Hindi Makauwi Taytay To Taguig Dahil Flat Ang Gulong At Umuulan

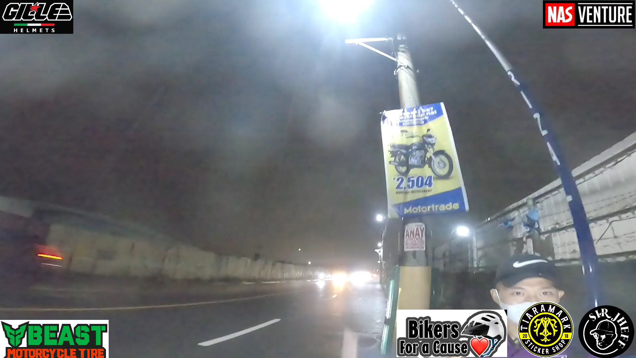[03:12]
lumalakas yung ulan eh mababasa ka ng gusto ng ulan ako na bahala magligpit huya, salamat po talaga kuya walang naman, walang naman magkapote ka kasi umuulan hindi sir